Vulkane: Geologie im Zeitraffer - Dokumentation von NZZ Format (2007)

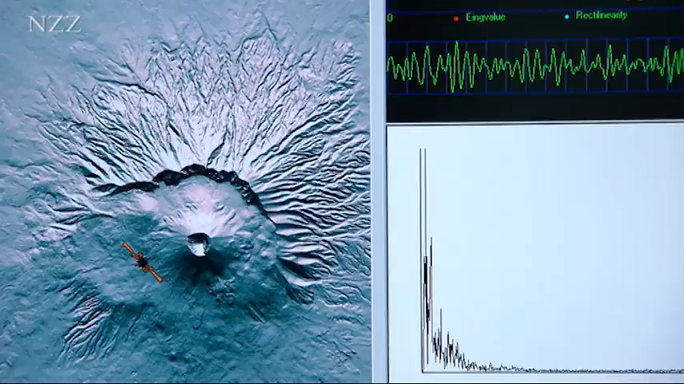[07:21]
In diesem Raum registrieren und überwachen wir die Signale unserer Messinstrumente vor Ort.